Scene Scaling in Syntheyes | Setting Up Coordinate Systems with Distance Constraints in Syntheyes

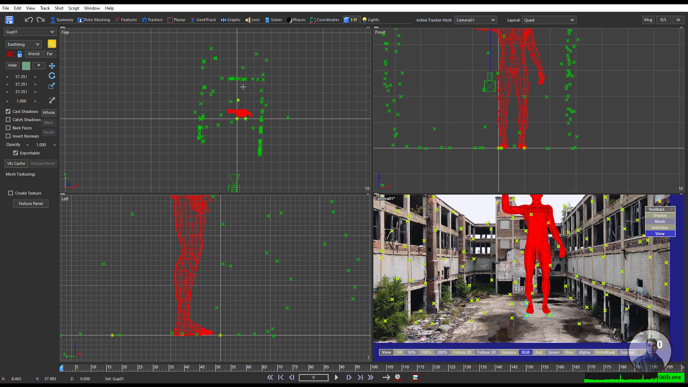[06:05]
Just we have to define this one here. So inside the left side just you can see. So here just I have defined this character height which is 180 cm here. So now inside this camera if you will see. So this character is looking very big here. Because our scene is very small. So just we have to adjust our scene scale. So inside synthase for scene scaling there are actually multiple options here.
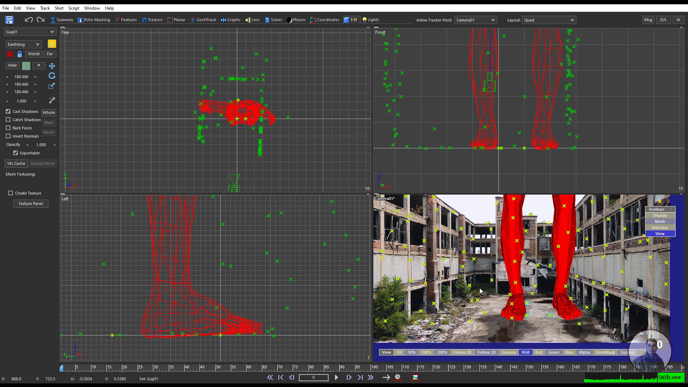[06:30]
So first if you have a set information like if you have distance between two points. Then you can define as a distance constraint and just you can scale your scene. Second thing manually just you can scale your scene. So now first just I am going to see how we can define our distance constraint inside synthase. So now remember this one because this is just an unknown shot. So just I am going to assuming distance between two points here.
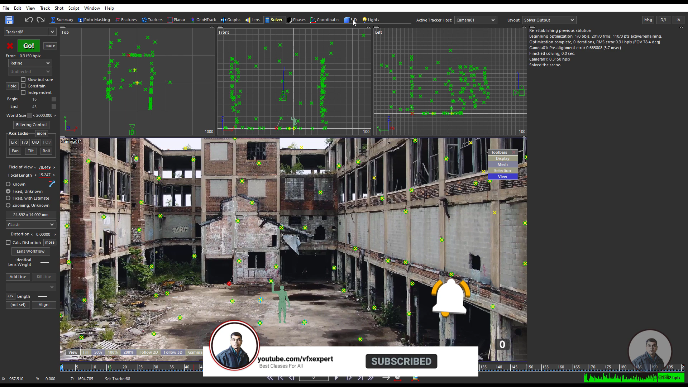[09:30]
So now if you will select this character. So you can see. Still this is actually 6 feet character. So now here just type scale over scene.
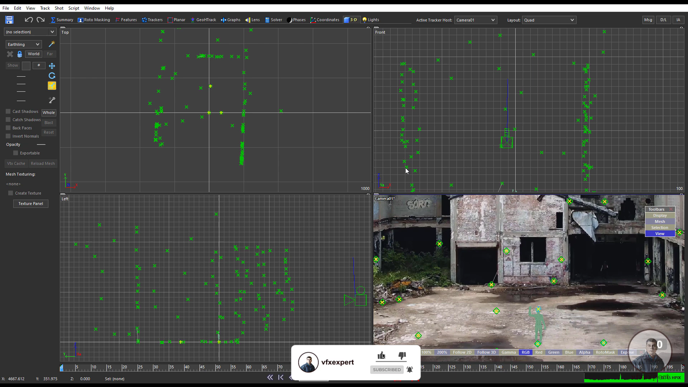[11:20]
Just I am going to test our scene. So just I am going to play this character. Maybe at this position here. So just we can check around this distance here.
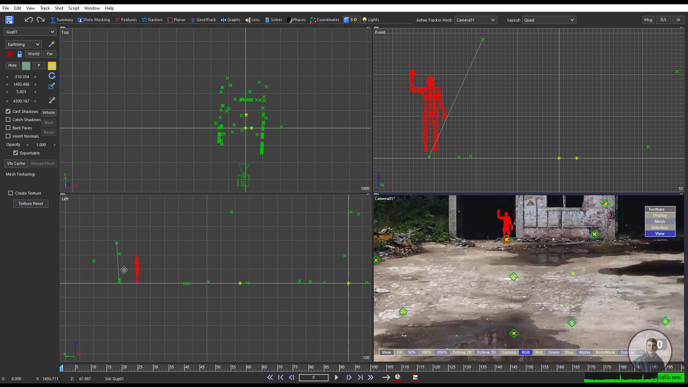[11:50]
So now through this camera view if you will see. So I think this is correct. Because I think if you will assume this is actually 10 feet height this garage.